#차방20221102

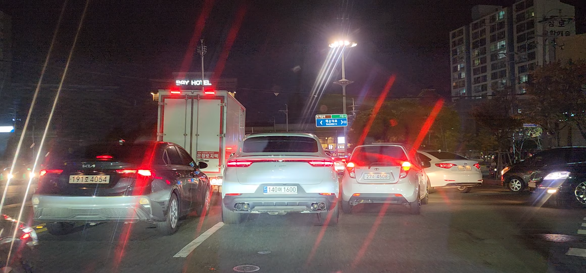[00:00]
자 여러분들 우리는 좋은데 가고 있습니다.
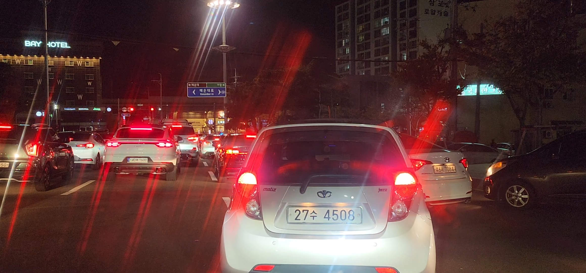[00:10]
올 때는 왜 이렇게 차가 밀려 이렇게 차가 밀리는 날이 아닌데 신호바다가 끌리네 신호바다가 끌리네 여기서 잠시 멈춥거리죠